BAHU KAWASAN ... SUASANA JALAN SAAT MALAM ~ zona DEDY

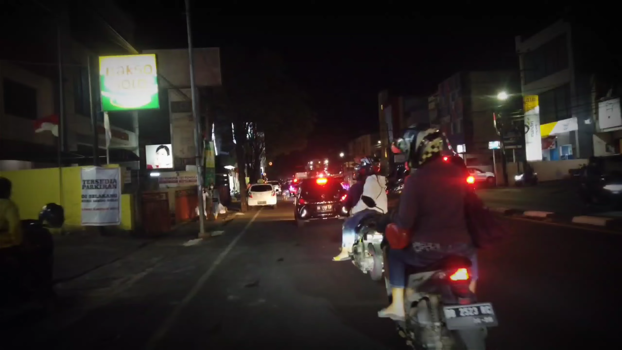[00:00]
agak berbeda ya teman-teman untuk video kali ini. Udah masuk di batas.
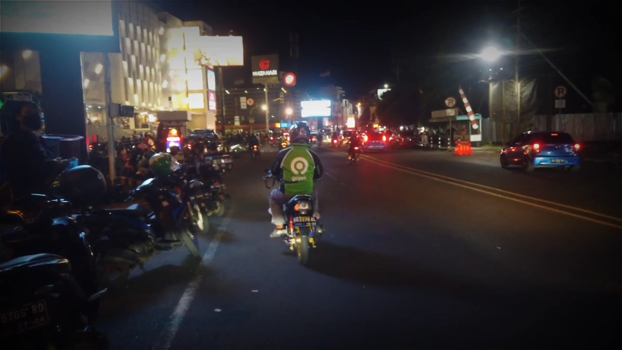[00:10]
Oke teman-teman, jangan lupa ya ditulis di kolom komentar video ini apakah kualitas gambar kamera DJI Osmo Pocket 1 ini ketika malam hari bagus atau kurang bagus ya teman-teman.
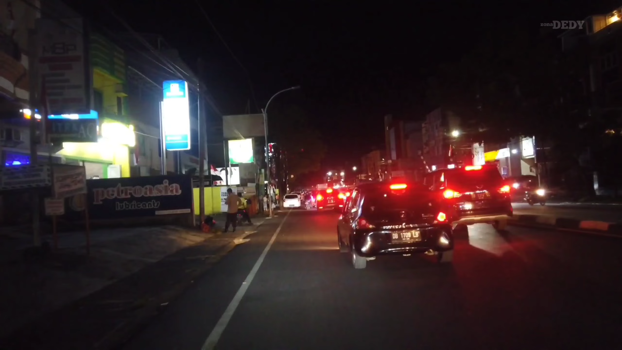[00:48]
Assalamualaikum teman-teman, ketemu lagi dengan saya. Agak berbeda ya teman-teman untuk video kali ini, suasana malam. Sekarang saya lagi di Jalan Walter Mangunsidi, kalau nggak salah sih, lupa juga. Ini menuju arah Pier Tendean. Kalau bahasa umumnya sih, ini di bagian bahu teman-teman. Jadi itu sebelah kiri Fresh Mart, kawasan Fresh Mart tuh kalau teman-teman bisa lihat.
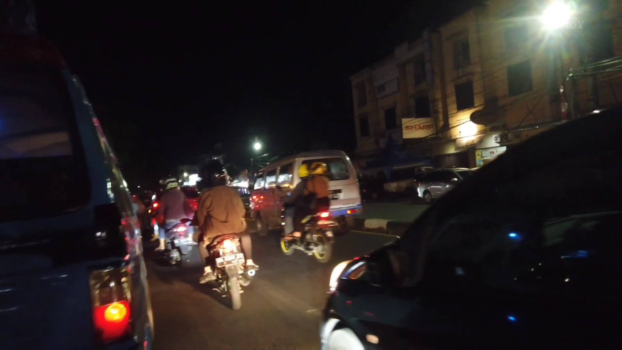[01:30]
Saya sih udah beberapa kali ya teman-teman mengambil gambar atau mengambil video di jalan ini. Tapi baru kali ini saya mengambilnya di suasana malam hari teman-teman. Jadi saya penasaran juga bagaimana kualitas DJI Osmo Pocket 1 ketika malam hari. Dan sekalian ya teman-teman, saya akan memperlihatkan suasana sepanjang jalan di
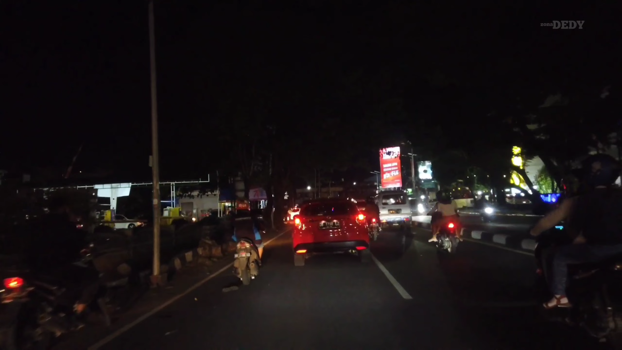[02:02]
jalan bahu ini menuju kawasan Megamas teman-teman. Jadi saya akan singgah di kawasan Megamas. Udah dekat sih, sekitar 5 menitan lagi sampai.
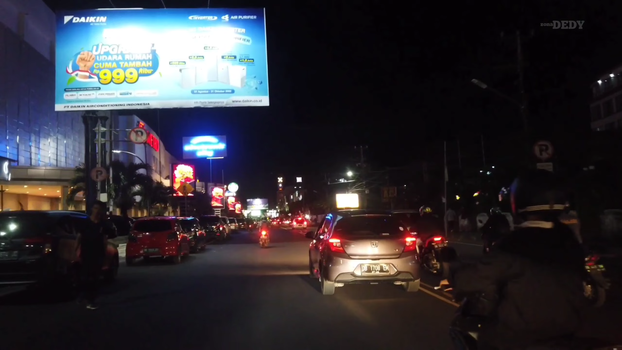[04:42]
Teman-teman, untuk kualitas gambar dari kamera DJI Osmo Pocket 1 ini, untuk gambar di malam hari apakah bagus atau kurang bagus teman-teman?
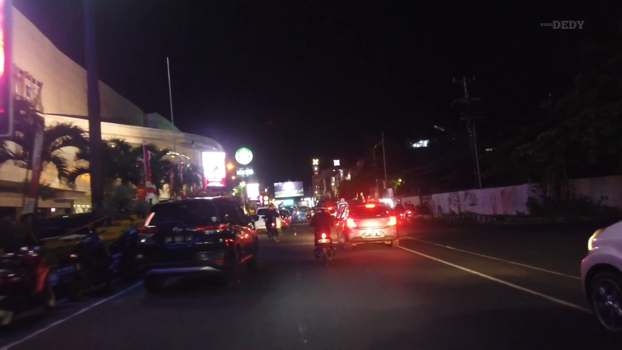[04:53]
Karena kan selama ini saya mengambil gambar di siang hari teman-teman, jadi kualitas gambarnya cukup bagus, cukup terang, Kalau malam hari gimana teman-teman? Apakah bagus atau jelek? Tulis ya komentarnya di kolom komentar di bawah video ini ya teman-teman.
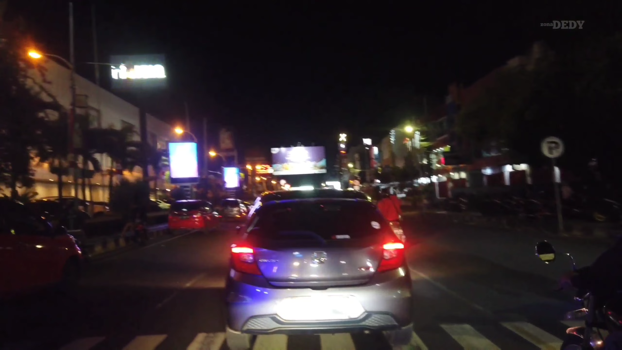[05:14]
Kalau sekarang saya baru melewati Mantos 3. Sebelah kiri tadi Mantos 3 ya teman-teman, untuk jalan masuk Mantos 3. Kalau di depan, kalau teman-teman bisa lihat sebelah kiri ada patung. Nah itu jalan masuk untuk ke Mantos 1 dan 2.
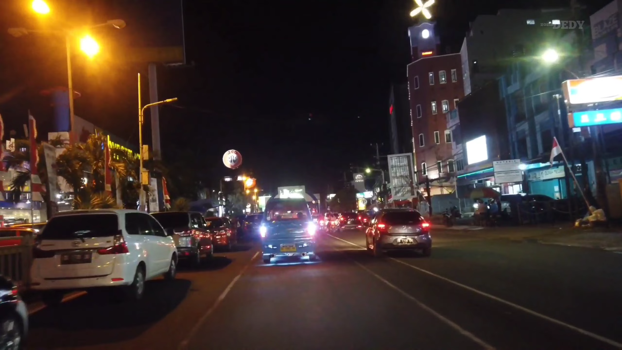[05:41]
Jadi banyak mikrolet ya,
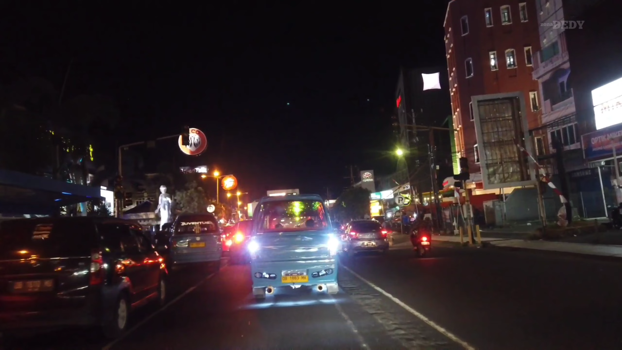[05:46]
angkot yang parkir mau jemput penumpang atau mencari penumpang.